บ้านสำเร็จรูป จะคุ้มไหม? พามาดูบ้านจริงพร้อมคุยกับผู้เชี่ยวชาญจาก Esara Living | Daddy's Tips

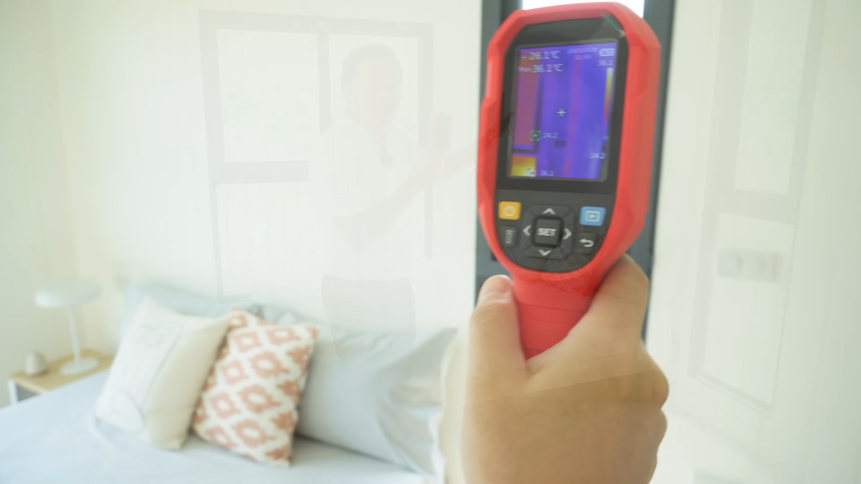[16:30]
สามารถการรอนได้จริงหรือเปล่านะครับผมตรงนี้เป็นผนังส่วนที่โดนแดดนะครับ
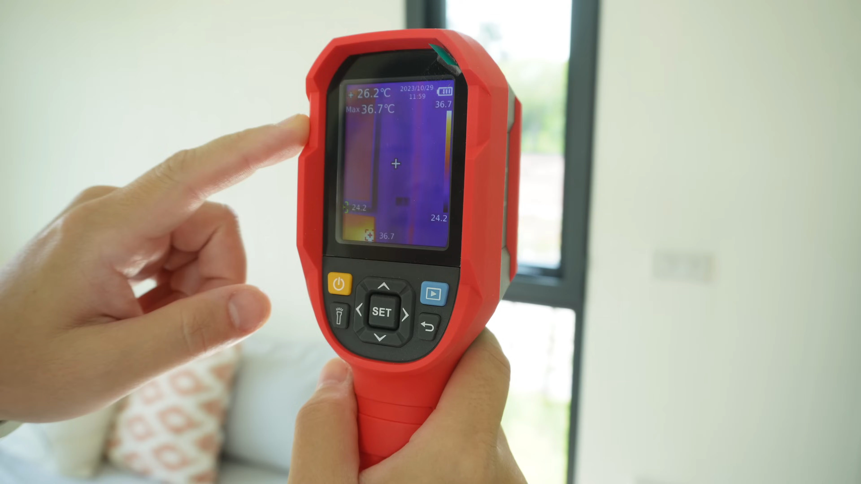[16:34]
On screen: spot 26.2°C, max 36.7°C
25.9 องกศาเองคอน
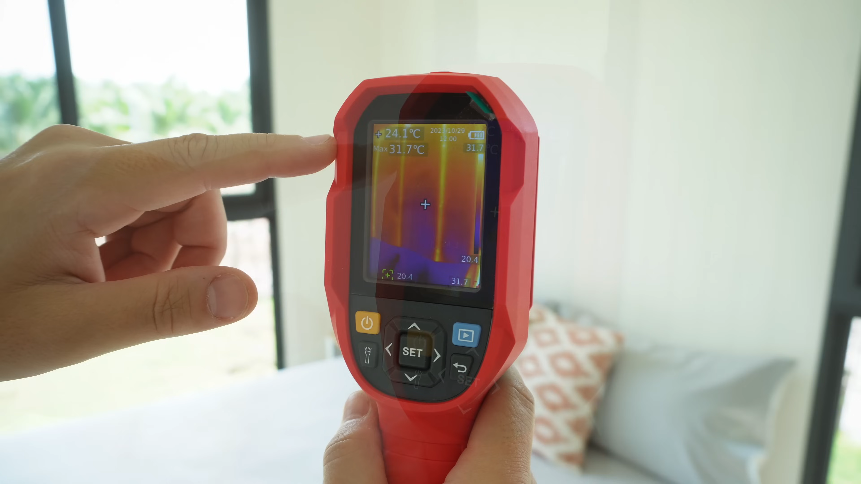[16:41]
On screen: spot 24.1°C, max 31.7°C
นี้ตรงส่วนที่เป็นผนังmem NFTพึ่งจะ 20 กว่า กว่า แบบ 24.1 องกศาเองฝ้าเพราะดานตอนนี้ก็ 24 องกศาเองครับผม
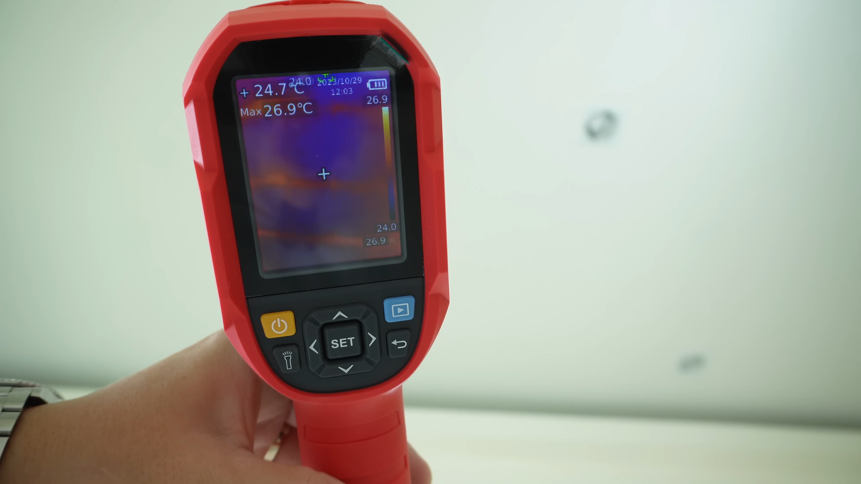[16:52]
On screen: spot 24.7°C, max 26.9°C
ปกติเราจะเห็นอยู่ประมาณ 30 ปราย ๆวันแด labs จัดอย่างนี้